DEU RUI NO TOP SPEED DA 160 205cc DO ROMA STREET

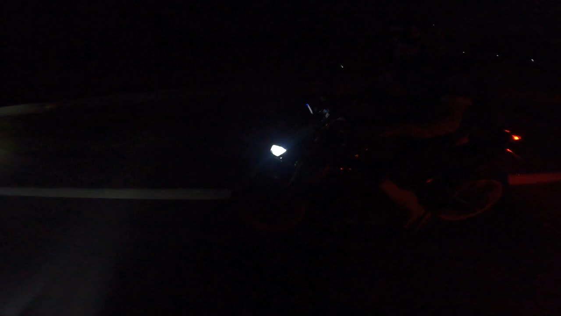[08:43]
Que bosta Mas tem que ir lá pra descer Senão o barulho da
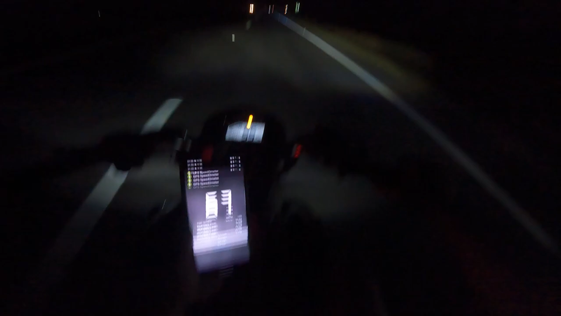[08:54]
Será que aconteceu, galera? Vamos encostar aqui A A bomba acendeu aqui no painel,
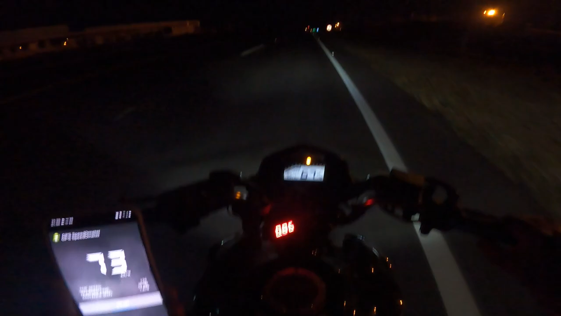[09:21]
ó Vamos ver o que aconteceu com essa moto aqui Acendeu a... Ah, desligou Tá dando um erro de alguma coisa, ó